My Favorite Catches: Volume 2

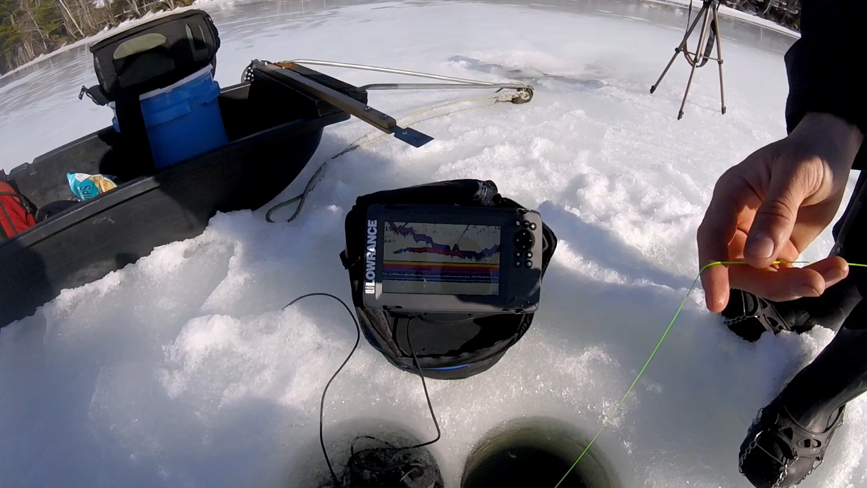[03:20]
Finally hit me when I got to the bottom. I got him to come up here. Oh, something's back.
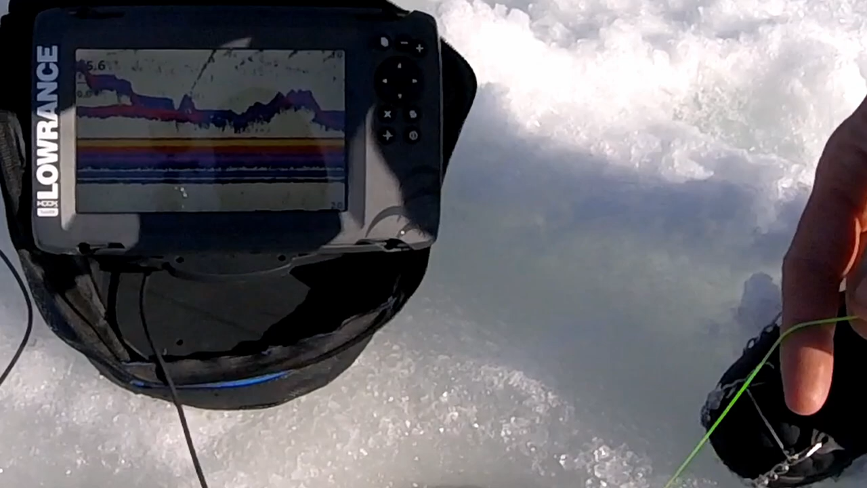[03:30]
Yeah, there's a fish mixed in with that. He was showing. Oh, dude.
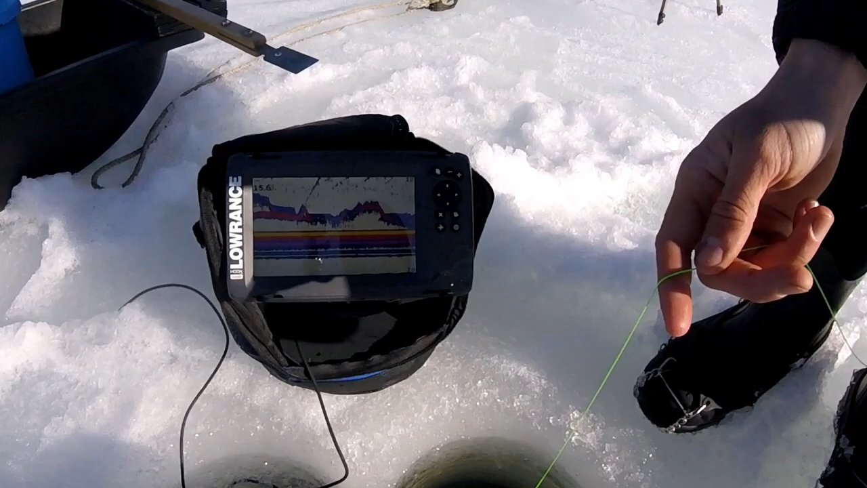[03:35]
Is he on? He just grabbed it. Dude, he just freaking smoked that. He's still there. You got enough slack? Yeah, look at him. Look at him. Get my lure back. Dude, this is awesome. Just That's got a pike. Yep, that's him. That's him for sure. You're gonna let him eat it? Yeah. See how he just lit up? That's usually a good sign. Yeah, that means a better signal.
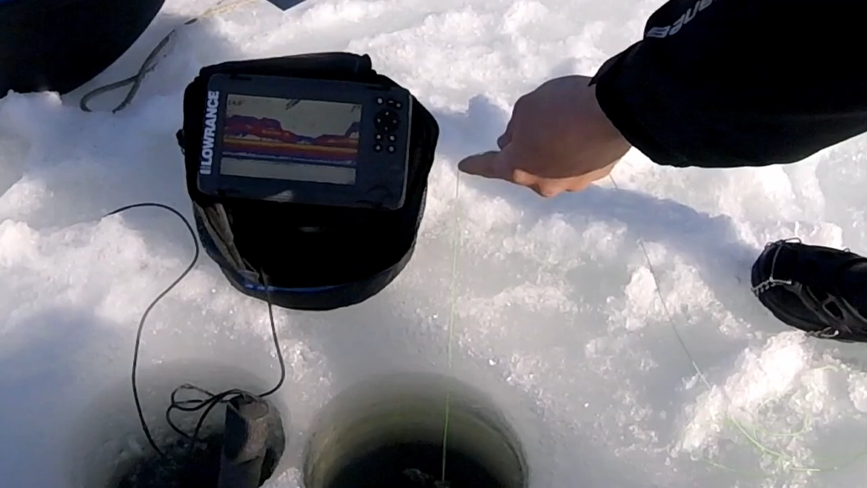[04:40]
If you want to zoom out, just hit that minus button. He just smoked. He must have bumped it hard enough to move your line. Yeah. He's still on you. He won't come higher than that. Oh, no. Maybe he is this time. I've got him up Oh my god. That's feed time. He just freaking cranked it again. And I actually felt it was kind of trying to smoke him.
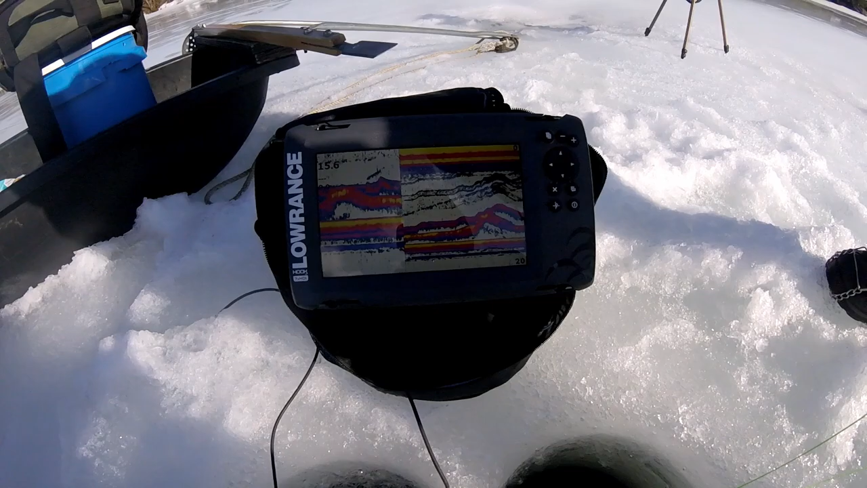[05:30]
Golly, it looked like he whacked it. Oh, he's gonna eat. This fish is catchable. Got him? Dude, that's him. Oh my god. No, he's still on. Let him run if you have to. Let him run if you have to.